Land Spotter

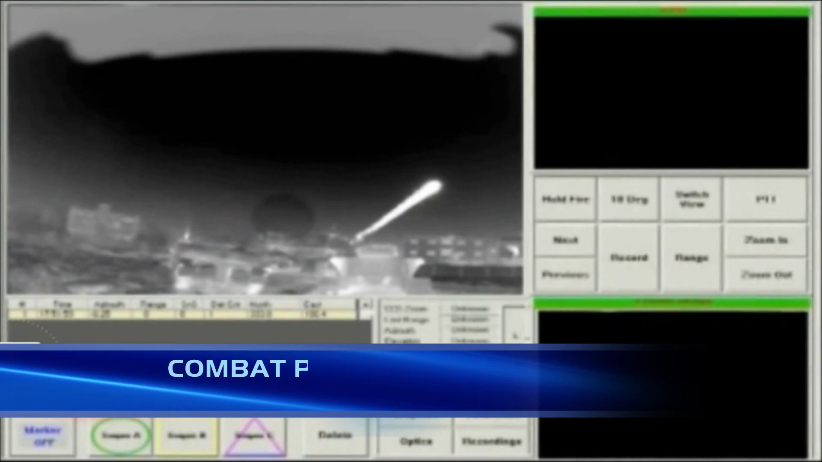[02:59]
Landspotter is fully integrateable with remote control weapon stations and any other effectors.